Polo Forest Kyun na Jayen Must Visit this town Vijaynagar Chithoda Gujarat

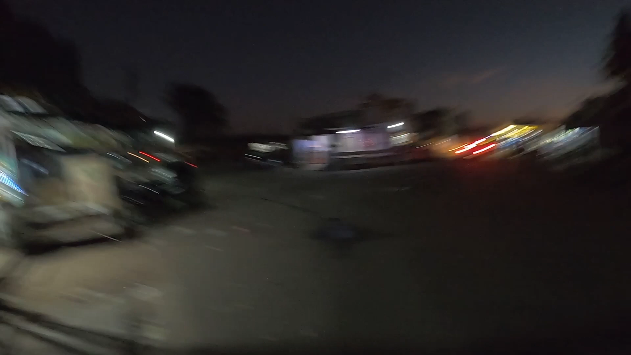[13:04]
यह चुटा सा एक गाउं का चौराह है आप देख सकते हैं यह